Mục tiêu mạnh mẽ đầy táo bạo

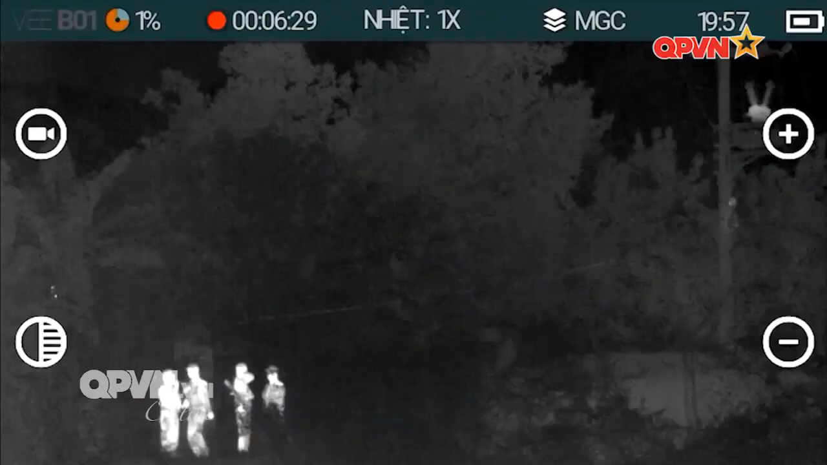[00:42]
Quang địa tử là một sản phẩm tư biểu đáng chú ý của Viettel tham gia triển lãm Quốc phòng Quốc tế Việt Nam 2022.
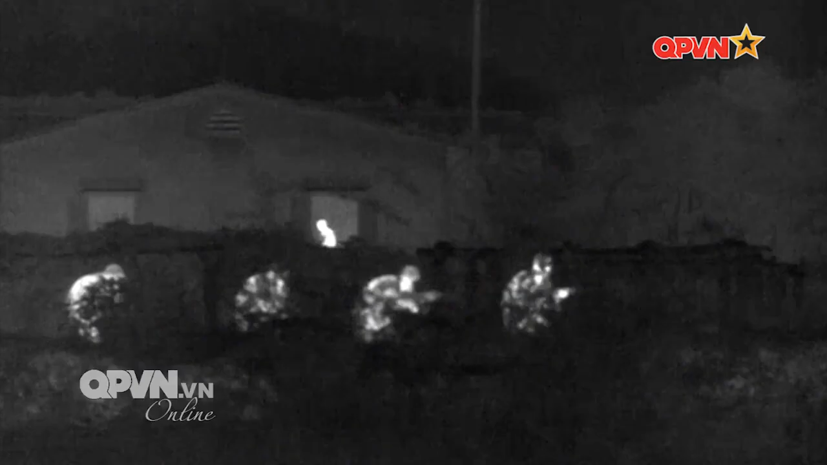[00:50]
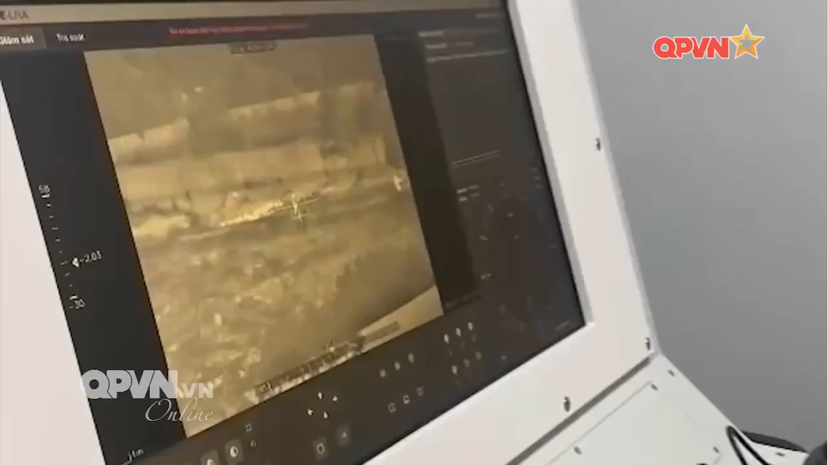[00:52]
Quang địa tử là sự kết hợp của áp dụng công nghệ tiến tiến và những đúc kết kinh nghiệm từ thực tế chiến trường.